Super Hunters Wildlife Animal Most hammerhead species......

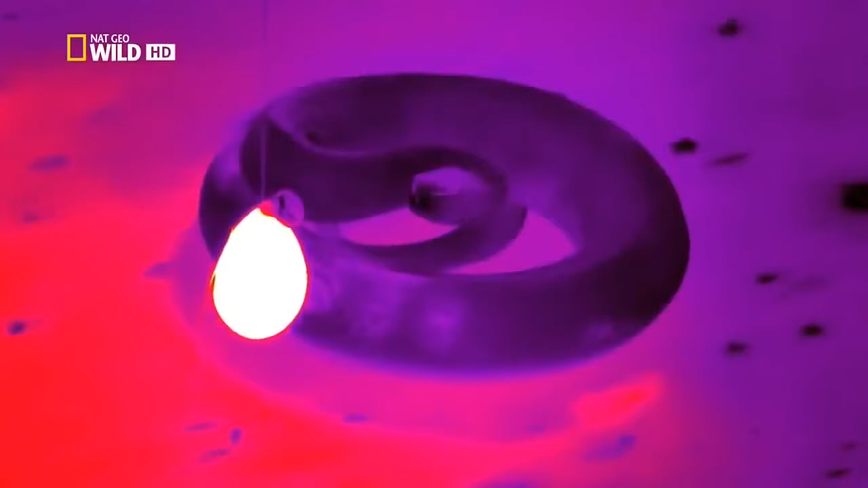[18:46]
Эта замедленная съемка показывает пугающую скорость и точность змеиного сверхчутья.
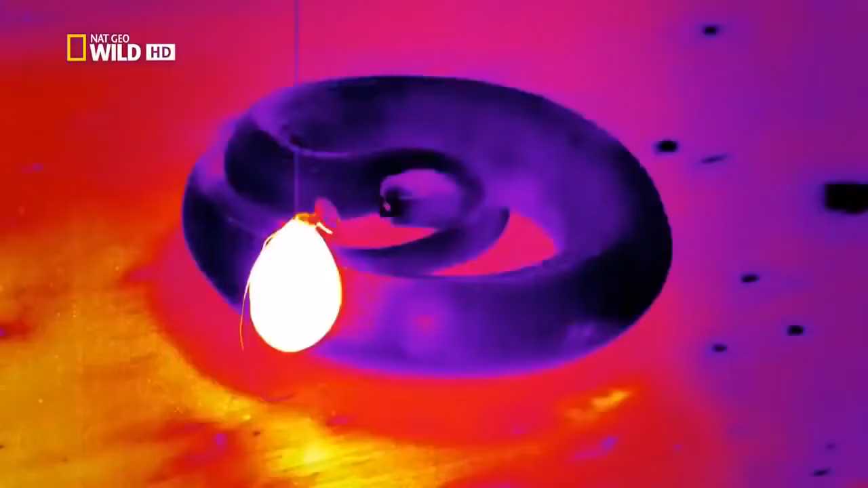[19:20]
И все это в полной темноте.